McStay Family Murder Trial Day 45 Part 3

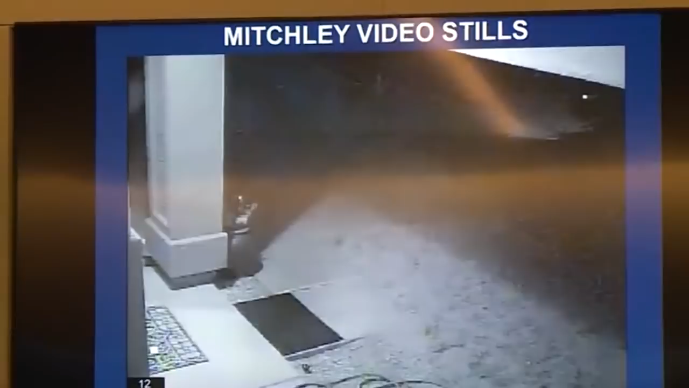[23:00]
Is this also a caption from the Mitchley video that we looked at earlier, exhibit 1089? Yes. Okay.
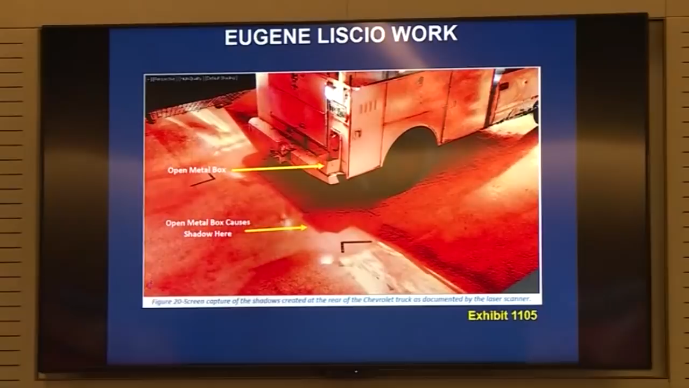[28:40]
and it shows the back of the model truck that used to belong to Mr. Merritt. Now this is exhibit 1105.
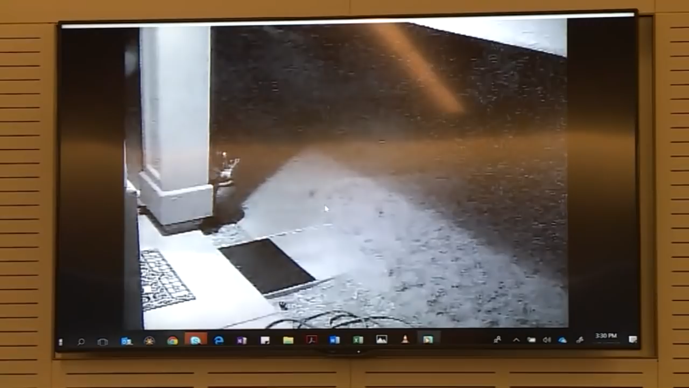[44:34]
the physical printout of the screen captures 1089 from this video correct yes how many pages is that screen captures that you've included in exhibit 1089 i believe it's 13 pages 14
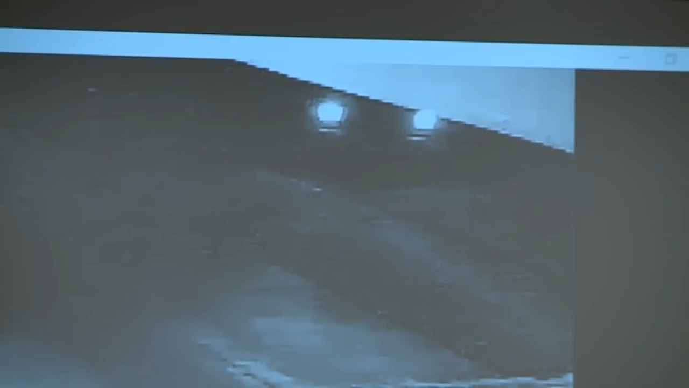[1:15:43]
under the headlights and then the glare but that blank space you're referring to is a light gray in the pixels is it not well let's go to the next frame i'm asking about this frame sir we can talk about the next frame in a minute in this frame do you see a gray rectangle of light well as i look at both both the headlights there's absolutely not on the right side there's something but it's hard to tell what it is but it's certainly not the shape of the driving light in the merit vehicle
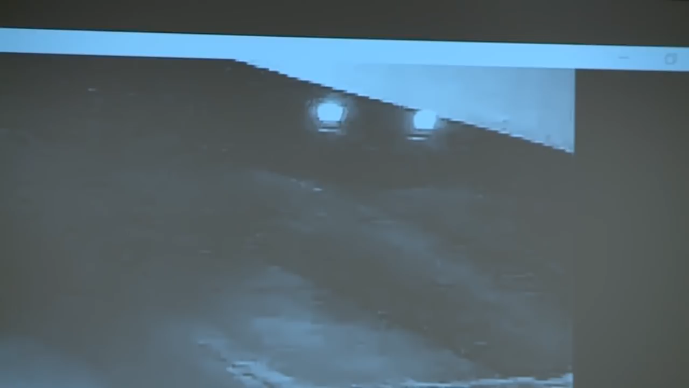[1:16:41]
can we go to the next frame i'm asking about this frame do you see that and are you saying it is nothing i i'm saying it's not the driving light that we see in the merit vehicle are you aware of any maker model of any car in 2010 that did not have some form of running light on the front end of the car i'm not a mechanical expert or a vehicle lighting expert so i can't objection relevant john the